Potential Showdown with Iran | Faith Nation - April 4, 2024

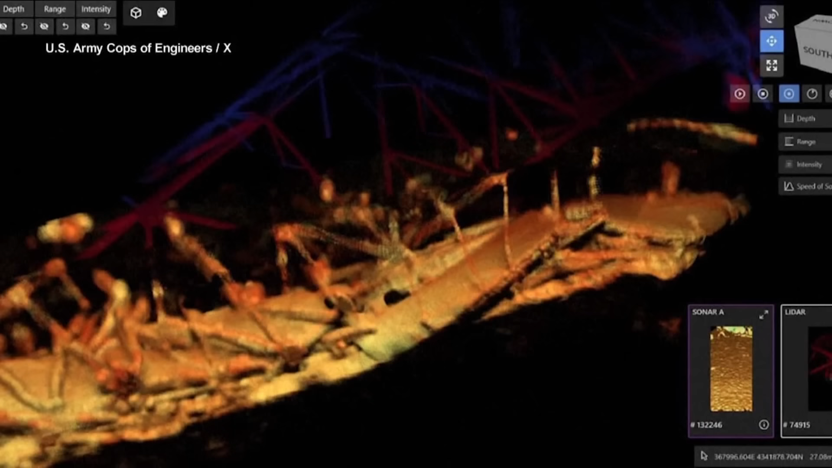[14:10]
New Navy sonar images show parts of the bridge and the ship that took it down, resting at the bottom of the Petosco River.